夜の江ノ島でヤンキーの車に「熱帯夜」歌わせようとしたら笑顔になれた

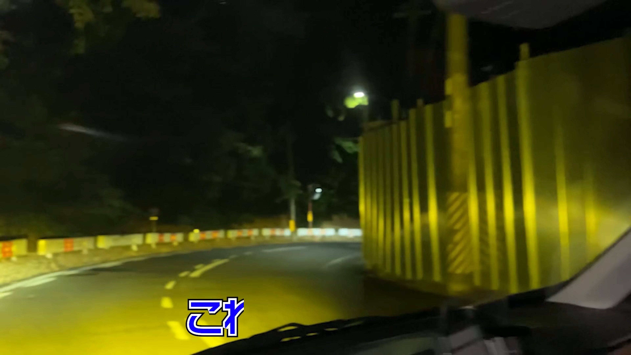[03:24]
これすごいなまじでハイビームぐらい明るいえ、明るいこれ車検大丈夫なんだよこれあとね、車検撮るみたいですこれで?
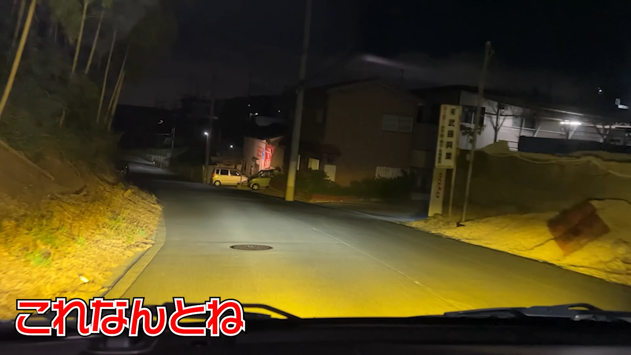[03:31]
これ車検撮るみたいですまじで明るくて、ハイビームいらんくねみたいな車もかっこよくなるし、かつ明るさも全面に押し出せるので安全性が保たれるよねやっぱ今比較画像をさ、
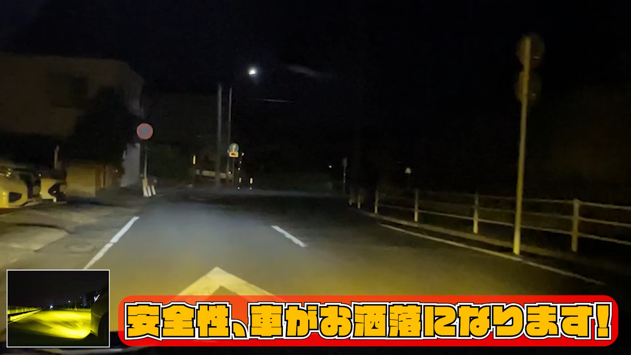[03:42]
ここにパーン出したけどさ比較してもやばくない?付いてない車と付いてる車の差がすごくない?
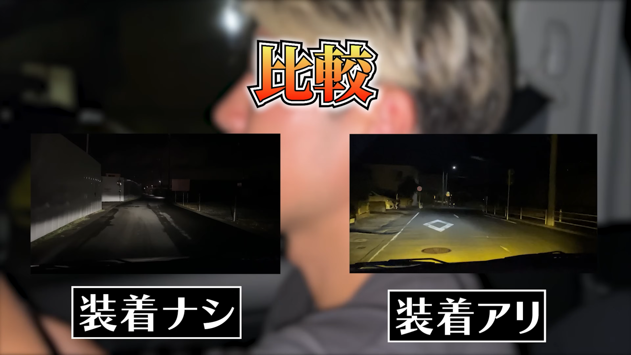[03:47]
うんうんうんうんうんうんおしゃれになってかっこよくなったわ外からも見てぇなこれな、せっかくなっちゃうやばくない?